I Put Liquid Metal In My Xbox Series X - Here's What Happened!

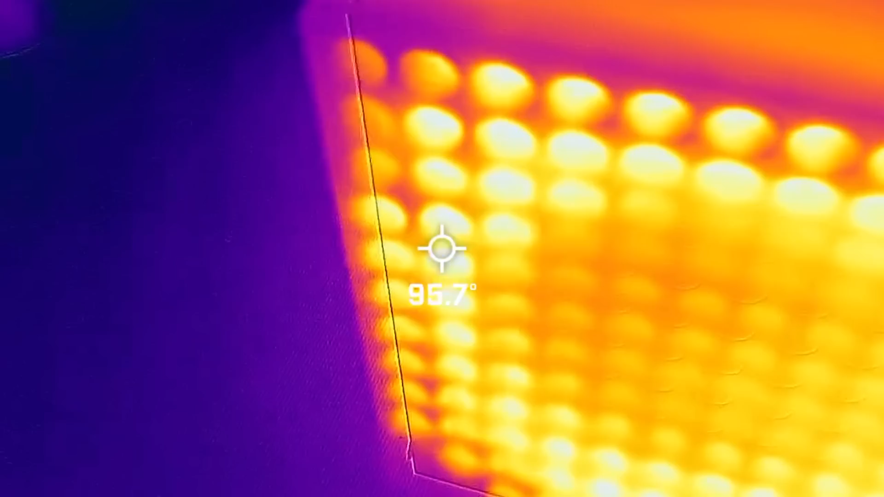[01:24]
Getting very similar numbers that we saw using the IR thermometer.
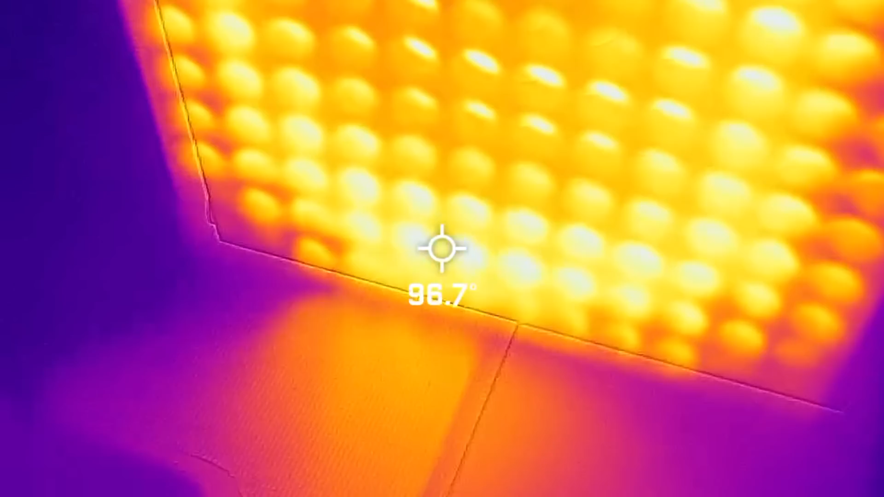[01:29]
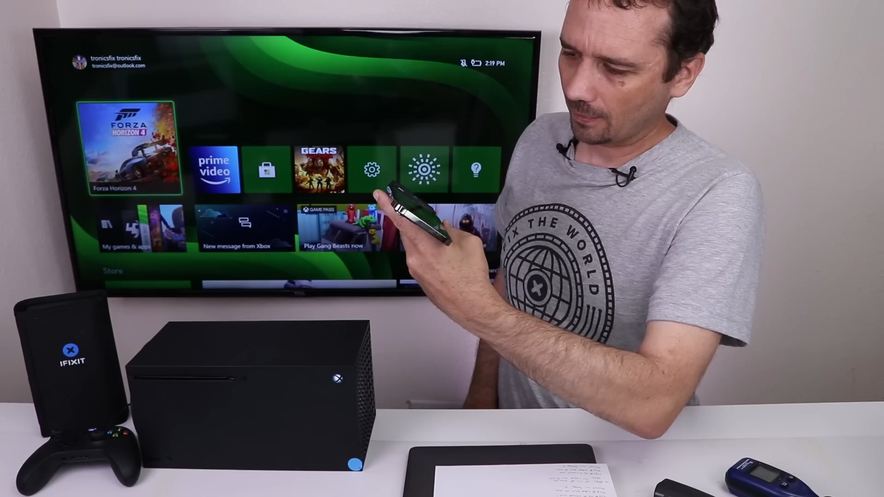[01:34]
And then up here, I'm guessing right about here is the motherboard.
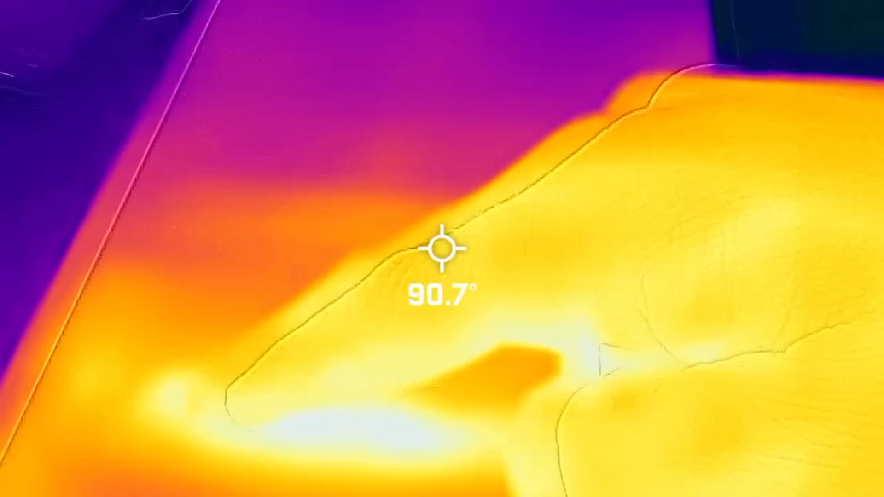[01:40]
And right up here is the heatsink.
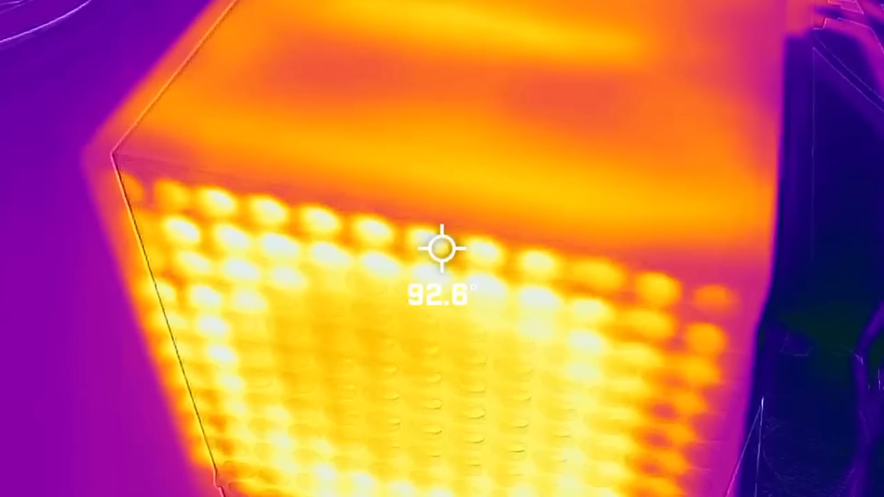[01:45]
Now that we've got some baseline numbers, I'm going to start up a game and play it for about 30 minutes. And then we'll do all those tests again.
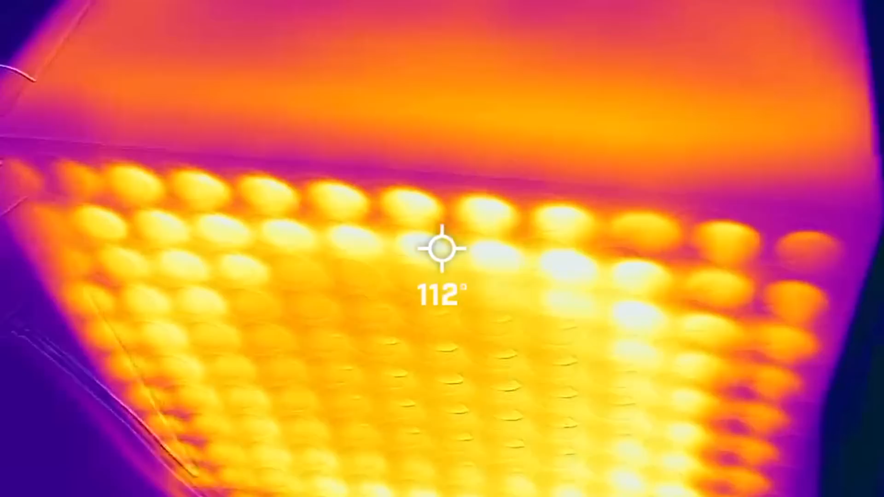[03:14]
Yeah, it's interesting that up on the case,
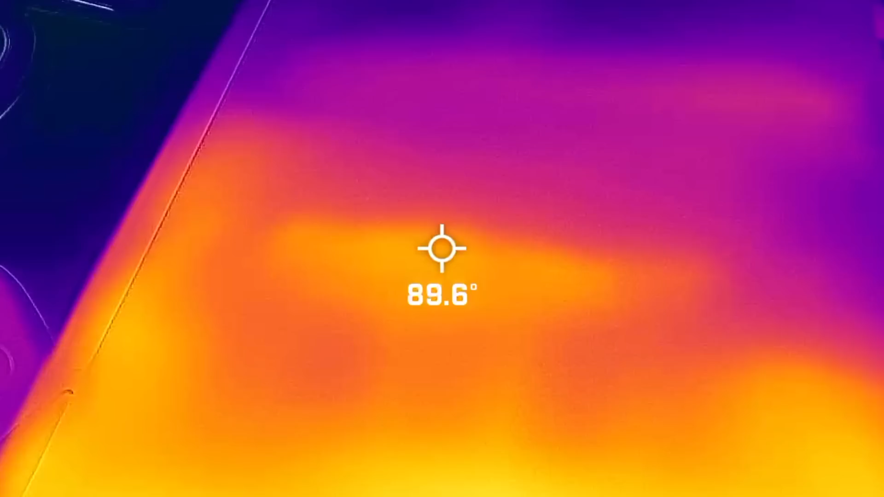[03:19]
these hot spots are actually cooler than they were when it was just in the dashboard.
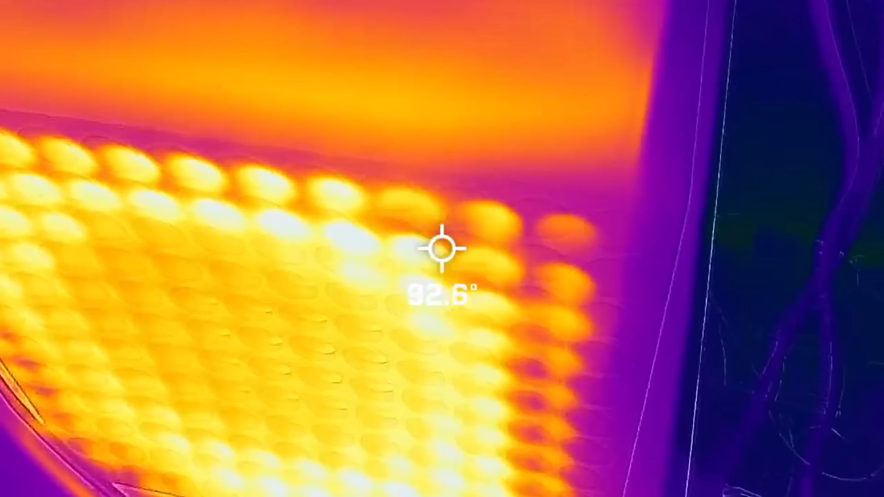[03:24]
So that fan's really pulling the heat out of this thing. So now it's time for the best part. Let's get this thing apart and install the liquid metal.
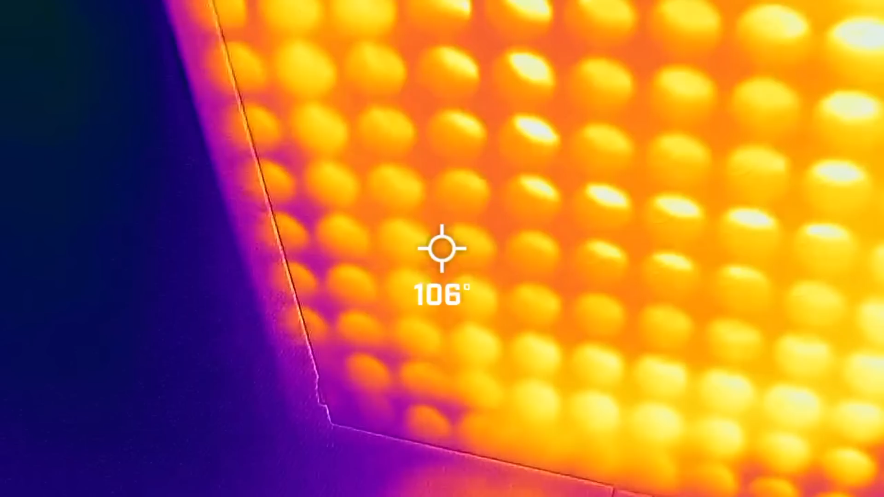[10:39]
And we're right about 90 degrees on that hot spot.
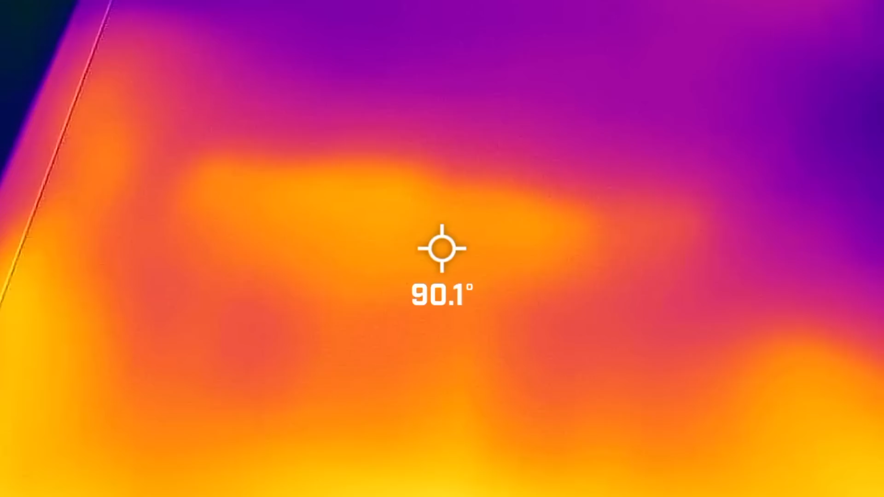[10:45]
And quite a bit cooler down there.